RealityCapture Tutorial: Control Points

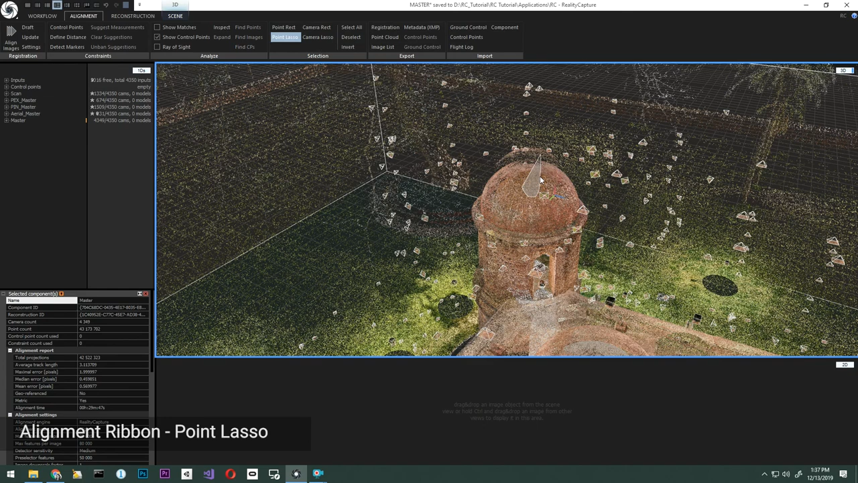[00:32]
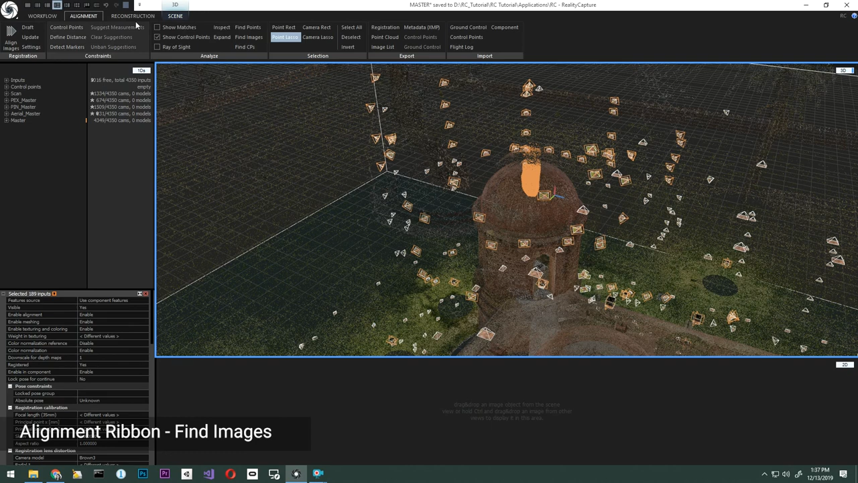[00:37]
Your images will be now highlighted in the 1DS view, as well as highlighted in the 3D view with the orange box around the input.
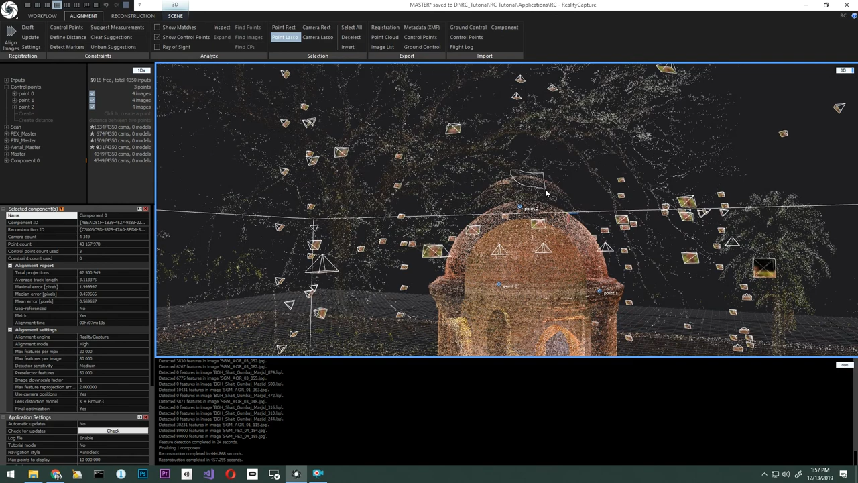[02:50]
Once again, we're going to click the point lasso, select that part,
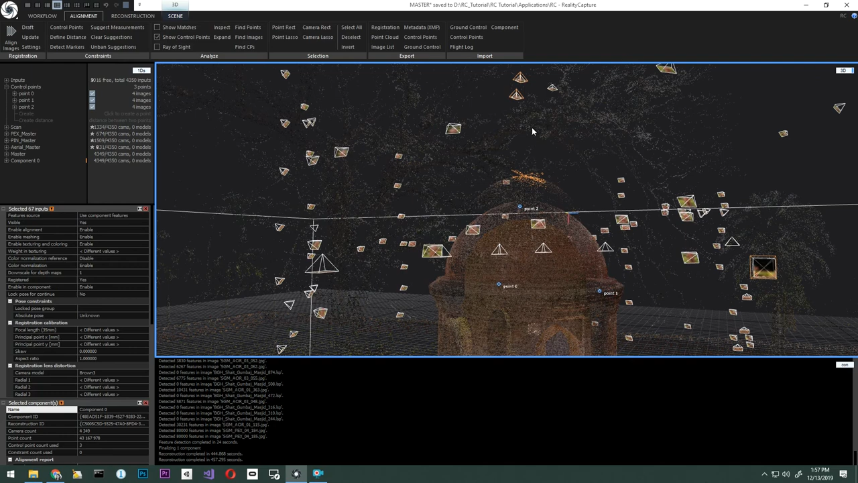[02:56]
and find images, and visualize the highlighted images that we will need to add control points to.
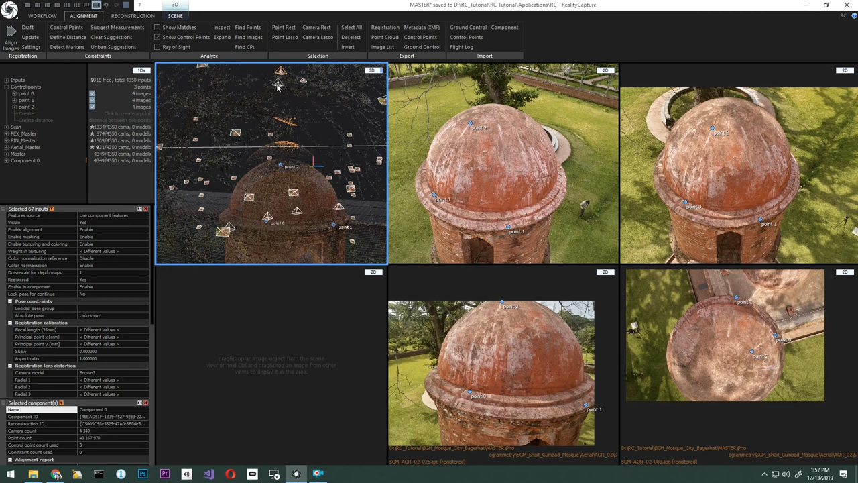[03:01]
With this, you can see there are just two images highlighted. Let's pick them and add control points.
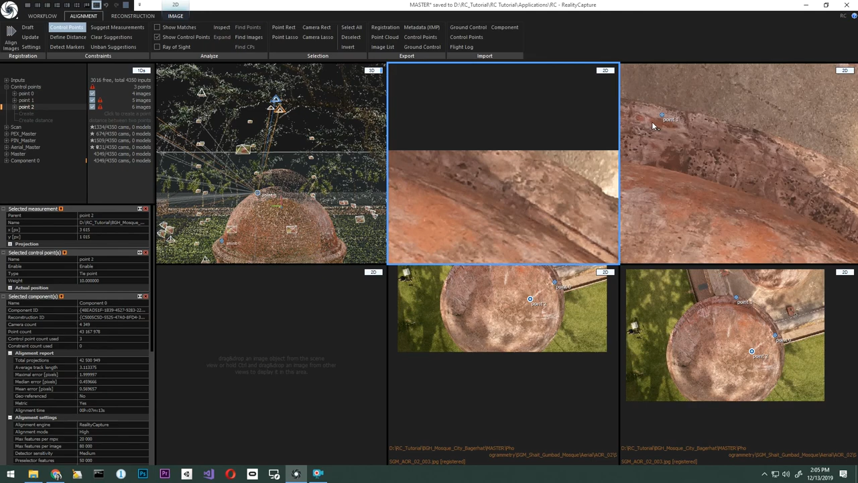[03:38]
So let's place a new control point that we can place on both images.
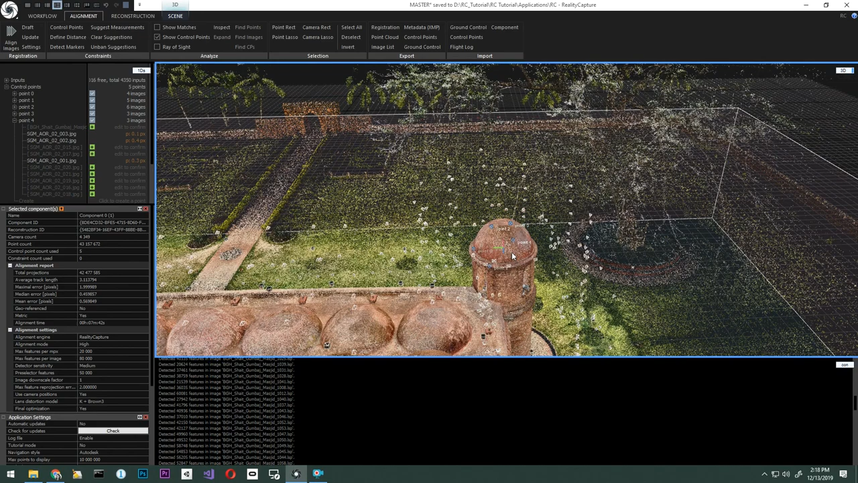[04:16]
In this instance, between point one and point three pixels.
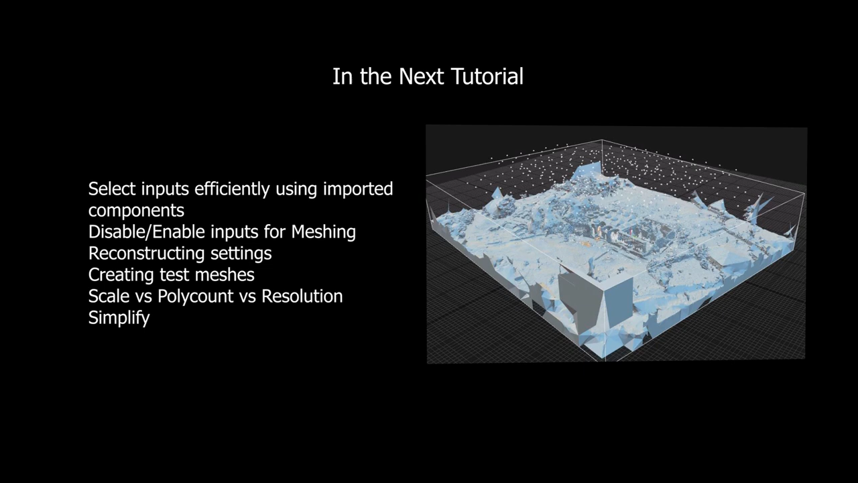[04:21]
With this, we are ready to commence reconstruction of the model, or meshing the model, and creating a solid surface. In the next tutorial, we'll go over these settings on how to reconstruct the model. Let's quickly see what we have.